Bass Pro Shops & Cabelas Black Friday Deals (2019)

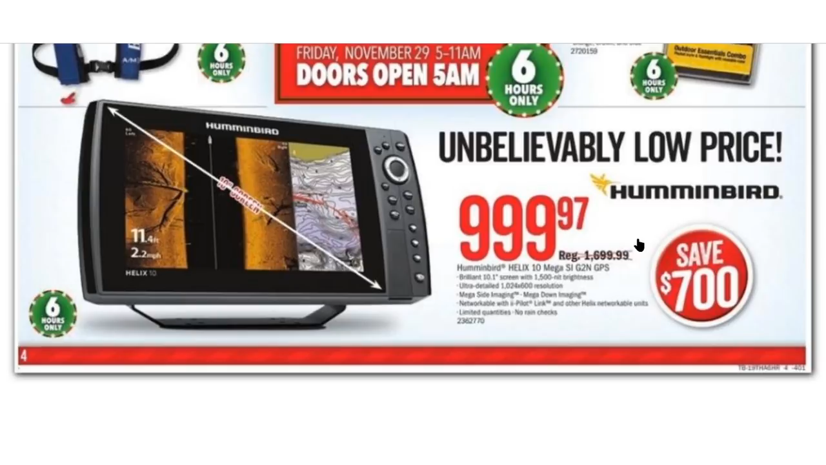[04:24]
And we got another unbelievable low price hummingbird, those dang hummingbirds, man, buzzing around all the time. $1,000 for what is that? A 10-inch screen. Wow. And we got flannel, and more good flannel. We got ladies' long shirt flannel shirts, 33% off for $10.